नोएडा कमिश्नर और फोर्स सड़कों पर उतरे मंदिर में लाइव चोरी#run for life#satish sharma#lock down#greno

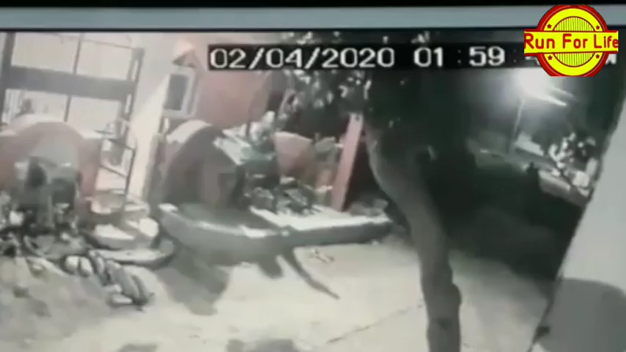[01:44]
तिजोरी से चोरी की है सिसी टीवी कैमरे में चोर कैद हुए है आप देख रहे हैं आगे एच्चतों